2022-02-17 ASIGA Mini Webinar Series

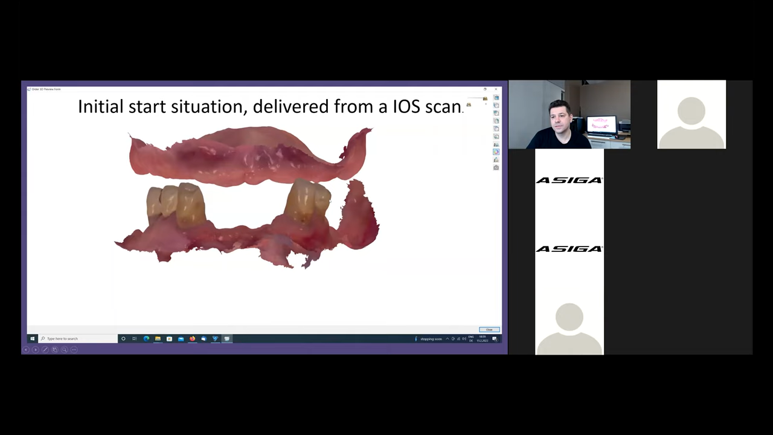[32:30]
So this is actually how we start each case. We get the first scan from the dentist, like here, upper jaw and the lower jaw. But it's not much to start with.